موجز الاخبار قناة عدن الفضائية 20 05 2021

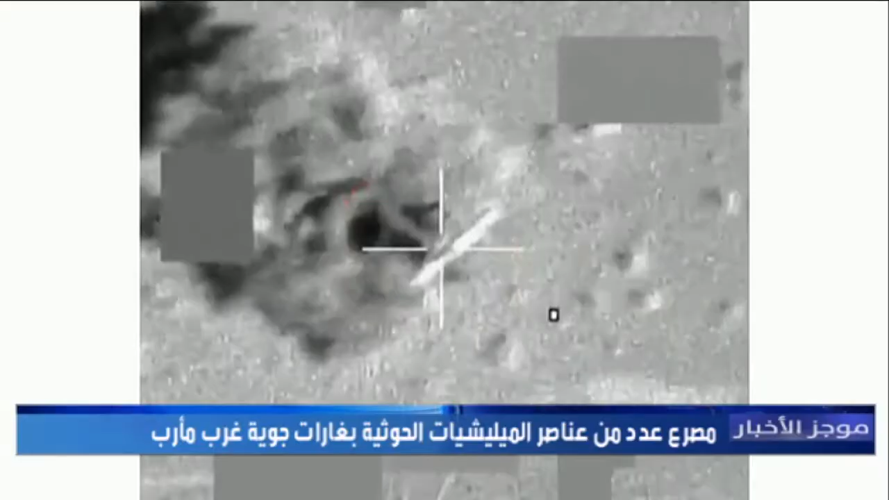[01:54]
لقي عدد من عناصر ميليشيات الحوث المتمردة المدعومة من ايران مصرعهم وجرحة اخرين جراء غارات جوية نفذتها مقاتلة تحالف دعم الشرعية في الاطراف الغربية لمحافظة مأرب واستهدفت الغارات تجمعات ومواقع
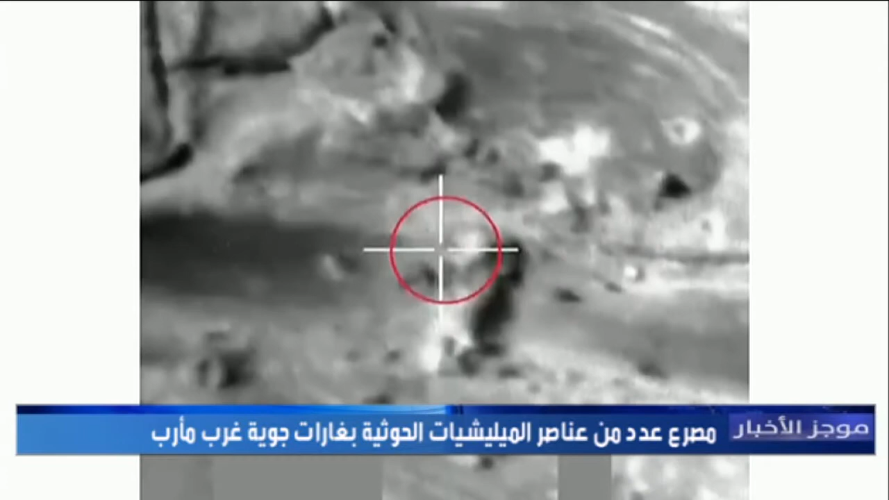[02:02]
للميليشيات الحوثية في مواقع متفرقة بجبهات سرواح وأسفلت الغارات عن تدمير عربات وآليات قتالية تابعة للميليشيات الحوثية